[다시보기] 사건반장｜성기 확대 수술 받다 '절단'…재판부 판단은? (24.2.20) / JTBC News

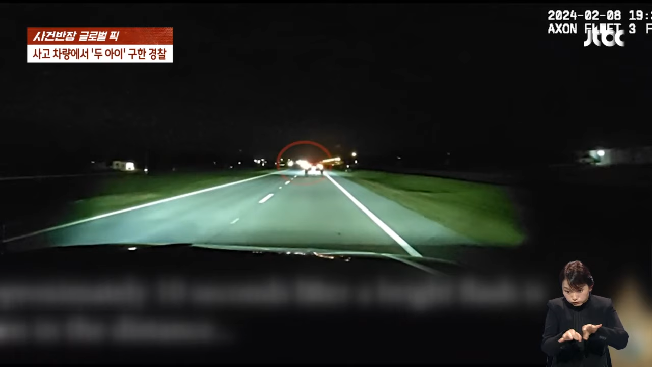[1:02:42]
그리고 몇 초 지나지 않아서 저 멀리서 먼지와 큰 불빛이 번쩍이는데 경찰이 도착해본 곳엔 다 부서진 오토바이와 파편들 그리고 구석엔 거의 반파된 SUV 차량 한 대가 있었습니다.